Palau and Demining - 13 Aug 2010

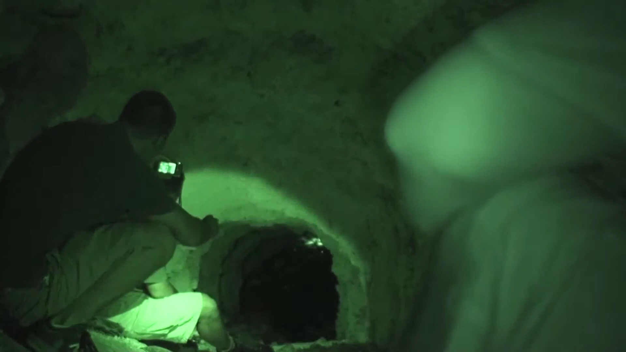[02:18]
You'll see the extent of the beer bottles as well.
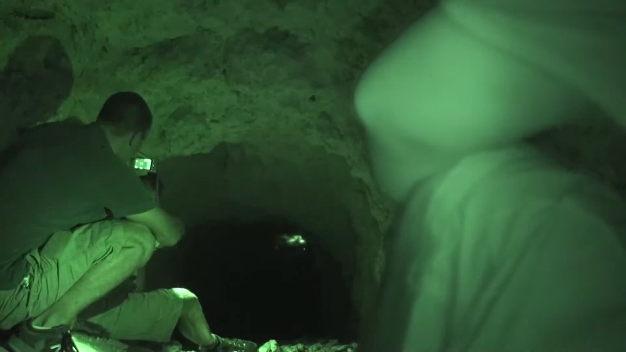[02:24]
Down here, there's some food cans and there's old bits of leather which were aprons from their uniforms and things like that. The Budweiser can is not original, 1944. All the other bottles are.
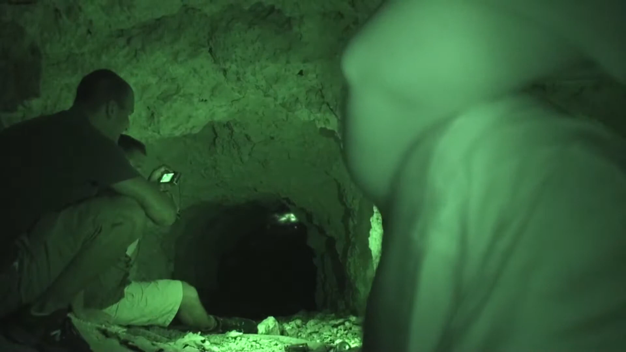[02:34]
We've got quite a lot of bones from down in this tunnel as well. Approximately 30 sets of bones in this tunnel. You can see the bats are up there as well. They generally don't hit you. They're not the fruit bat which the locals like to eat. Yes, I tried the bat when I was there, and yes, it's as disgusting as it sounds.
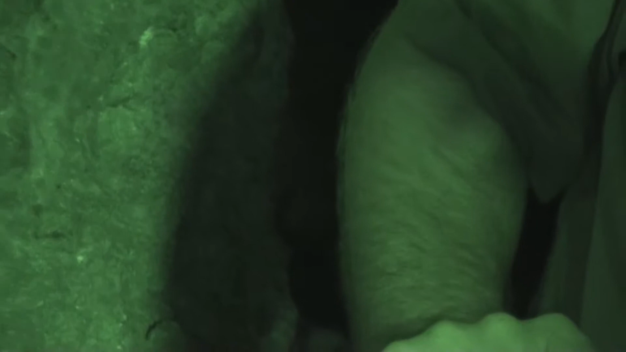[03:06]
Okay, and then there's about 30,000 bats that live down there. We can do it if you want.
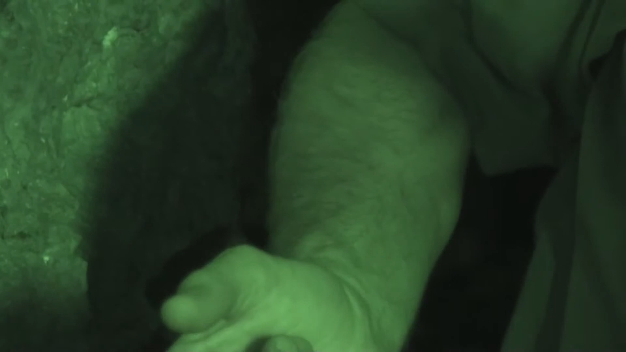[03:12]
It's totally up to you, I don't mind. I'm just looking around for these scorpion spiders. I haven't seen any yet. They're about as big as your hand. Actually, probably not as big as yours, Brian.
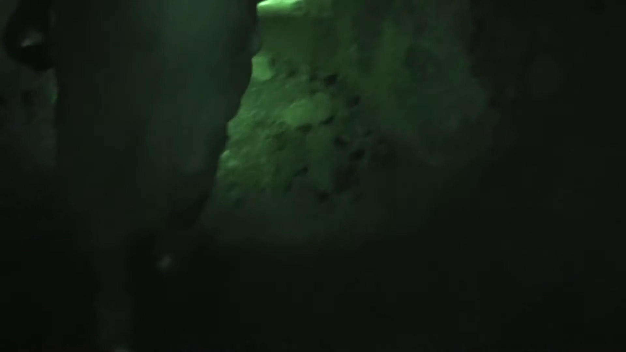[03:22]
Okay, just to my left and your right is the entrance to tunnel 2.
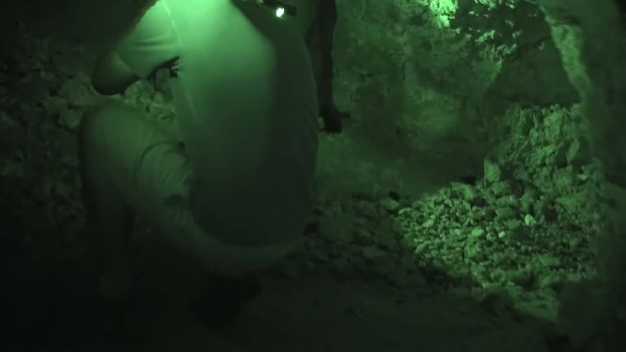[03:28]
Okay, and we'll go up there and have a look as well. Is that one of them crickets?